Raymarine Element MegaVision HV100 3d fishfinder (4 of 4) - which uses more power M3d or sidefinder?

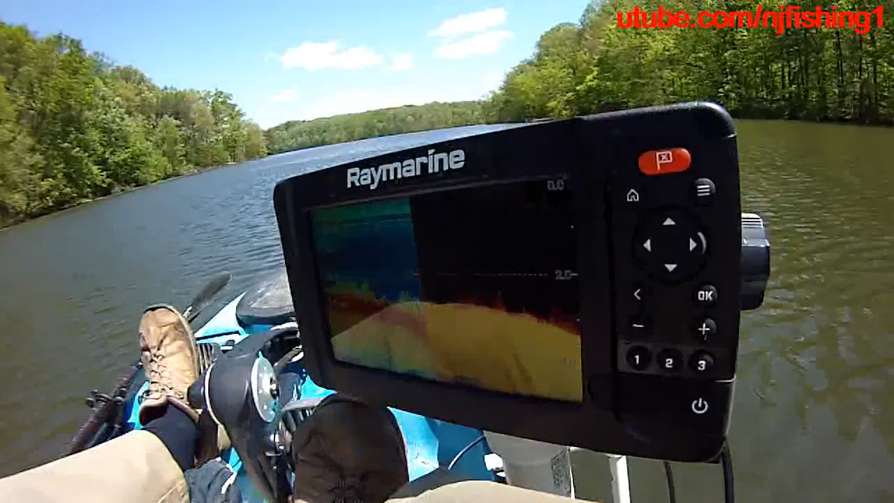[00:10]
okay so 13.3 watts and I only have one channel as the down vision as the 13 watts,
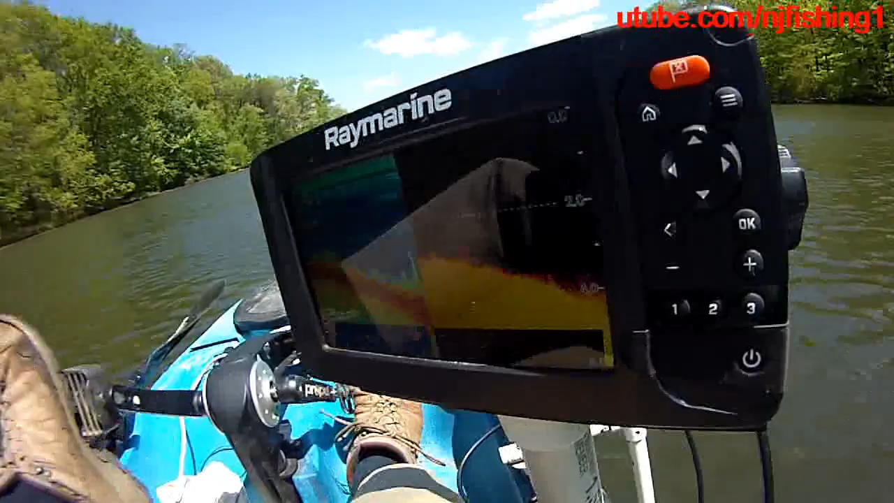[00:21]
13.2 watts for the mega vision so as soon as the mega vision is kicked up, I turn on the mega vision then the power and means go up.
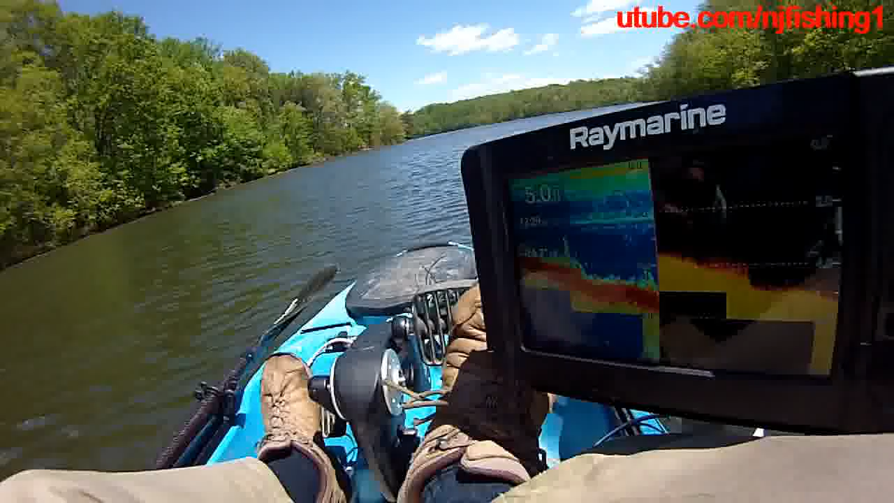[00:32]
13.5 watts, 13.2 watts, 12.9 watts so you can see it's 13.6, 13.2, 12.7 watts and so forth you know so it's kind of it is power hungry with the mega vision here okay so 213 watts are 13.2, 13.2, 12.7 watts, still about a 1 amp of energy,
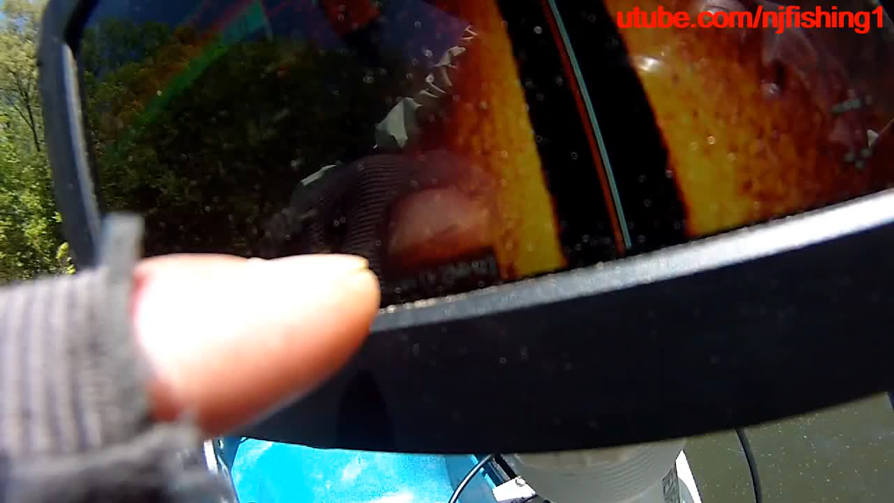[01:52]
vision 1.2 megahertz and this is hyper vision 3d um
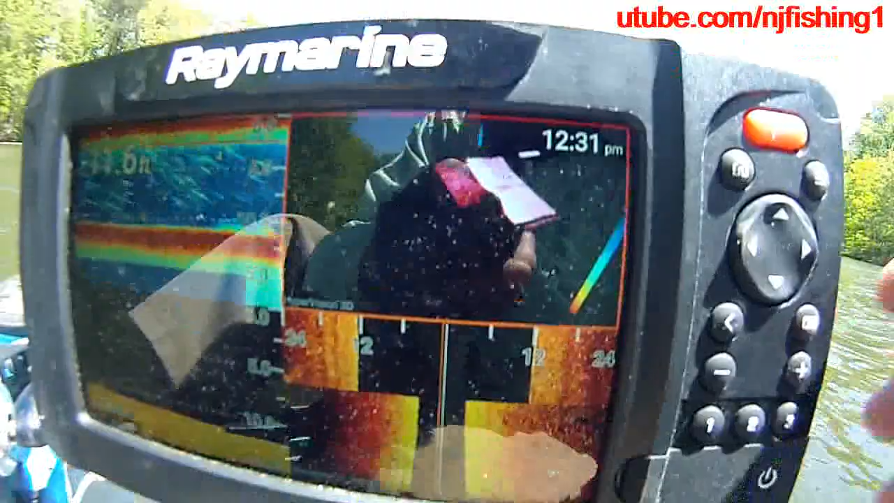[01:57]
so this is the ruby red
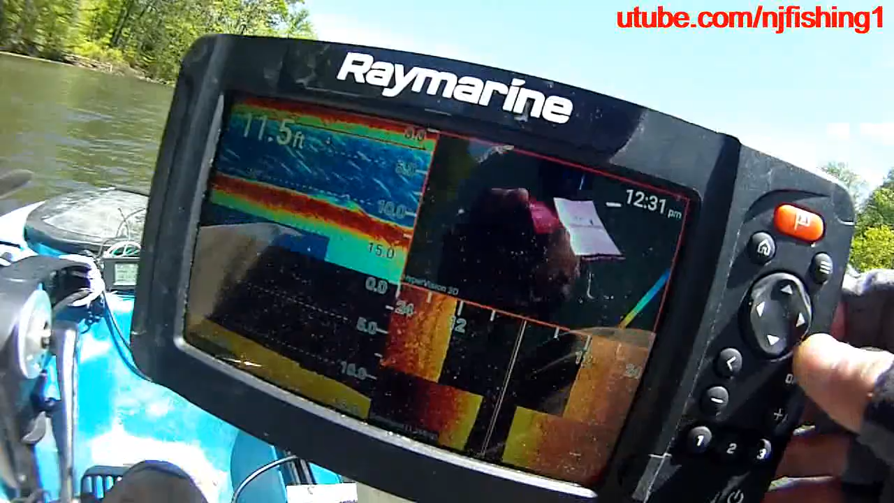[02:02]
On screen: depth 11.5 ft
am I in this let me see hit the three bars
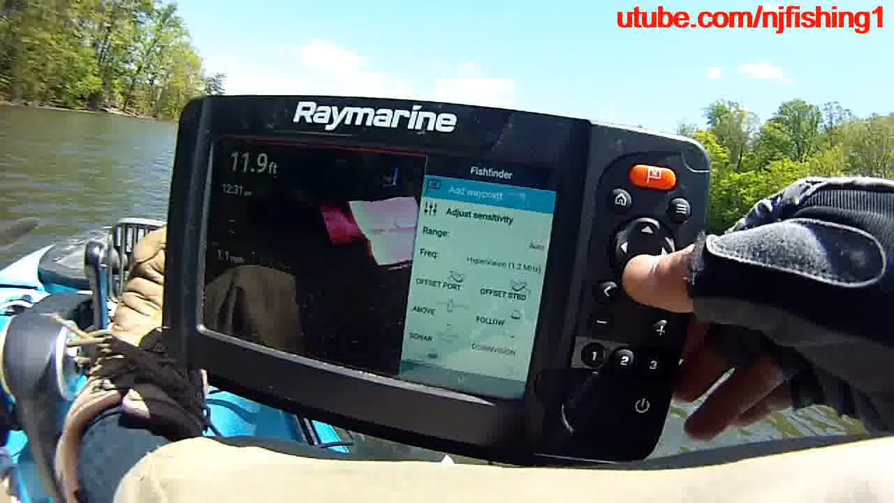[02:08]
On screen: depth 11.9 ft
and let's see if I'm in the upper right hand corner or the 3d if not I want to
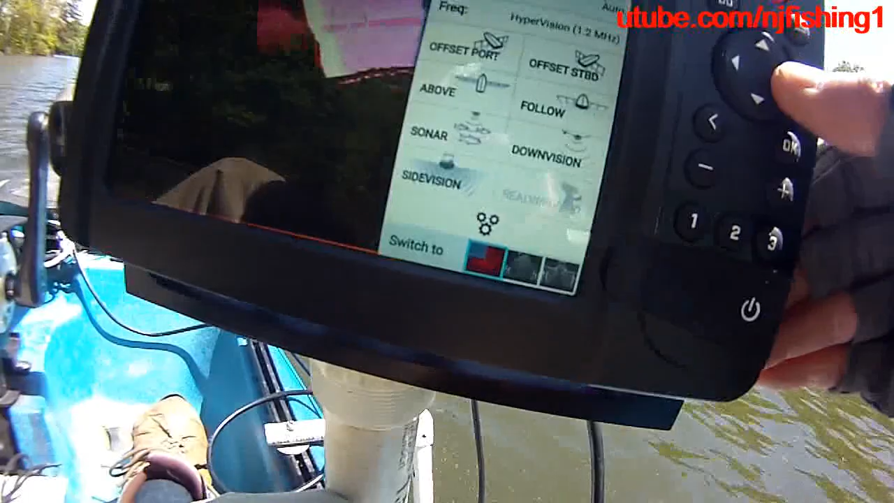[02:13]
switch to it uh yes I am in the uh I'm
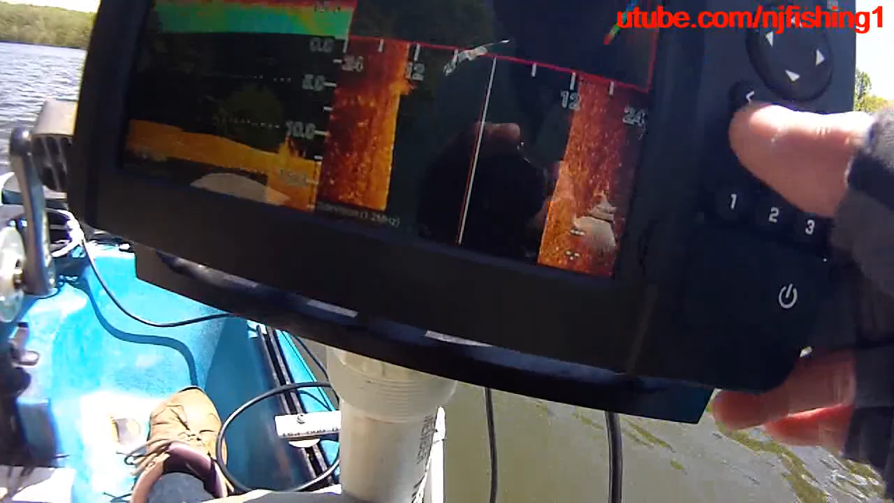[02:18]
in the uh 3d um you can see the ruby red for uh the
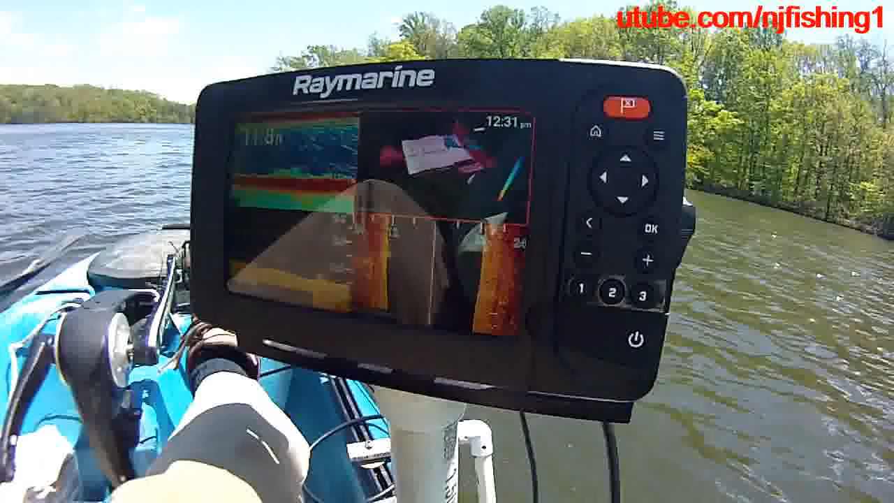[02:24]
bottom and uh I'm gonna change that back to the um change that back to the um well we'll let it let it let it let it let it run for a little bit
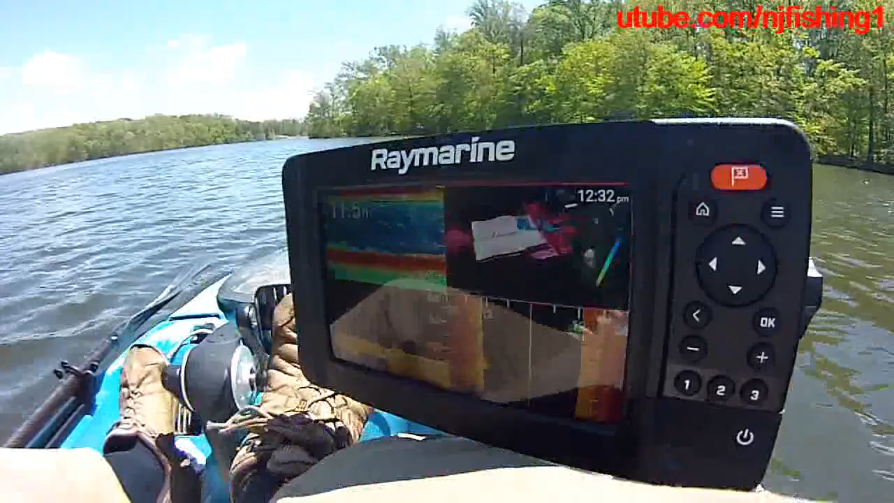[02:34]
let it run for a little bit to see what the ruby red look like bottom ruby red bottom look like
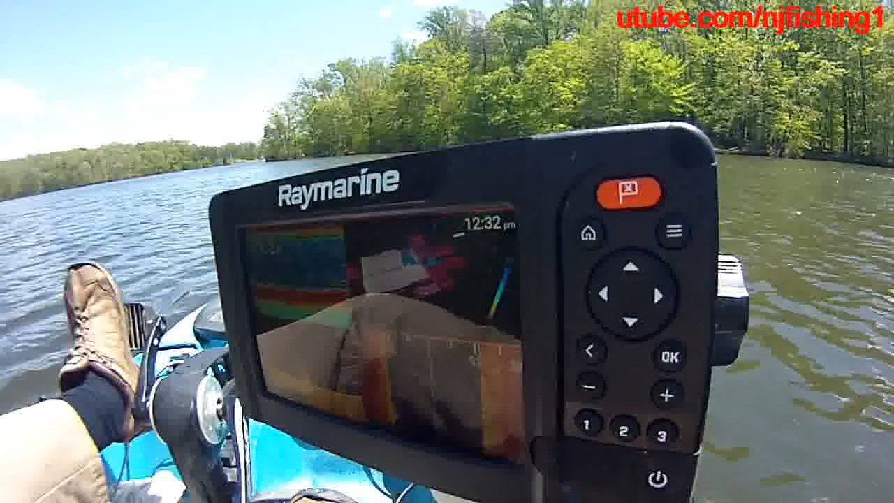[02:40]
that's kind of interesting
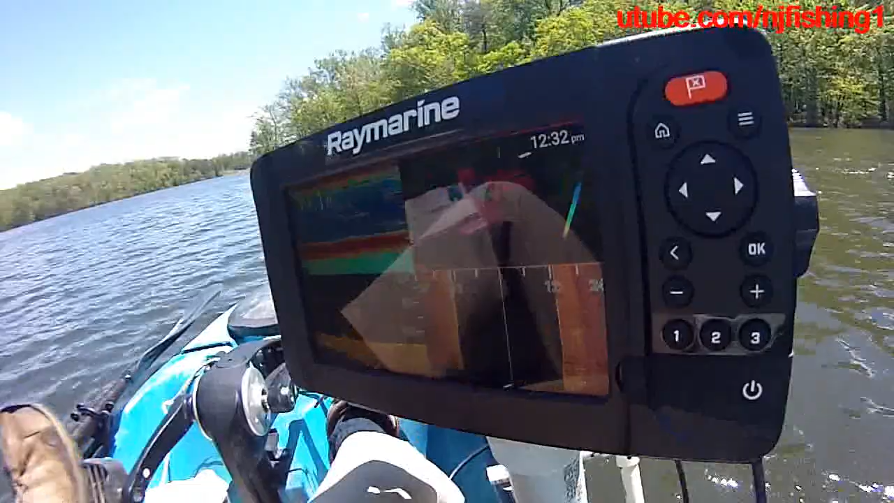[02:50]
that's a, that's a, that's a, that's a ruby red